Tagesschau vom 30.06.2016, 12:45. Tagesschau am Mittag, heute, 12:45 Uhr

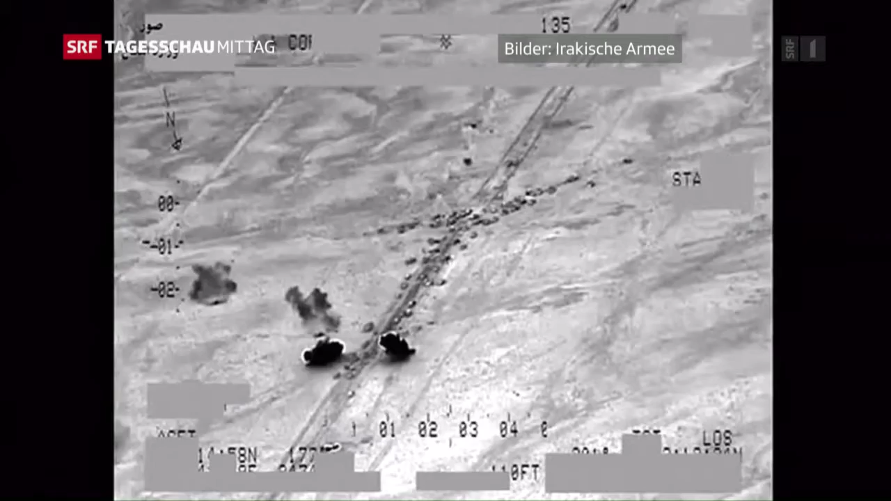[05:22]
In einer Serie von US-Luftangriffen wurde ein großer Teil der Kolonne getroffen.